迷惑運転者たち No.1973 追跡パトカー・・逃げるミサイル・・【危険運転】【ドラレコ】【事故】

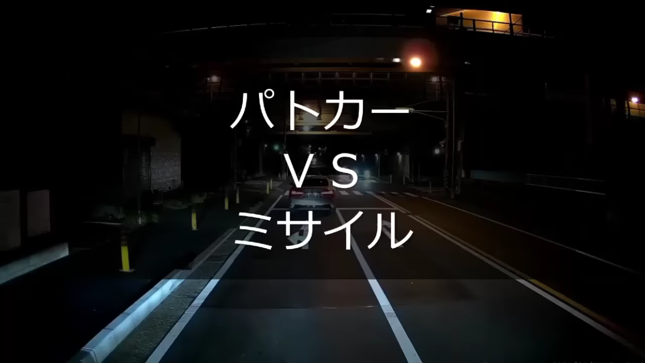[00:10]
クロプリ、クロプリ5000番だってクロプリ。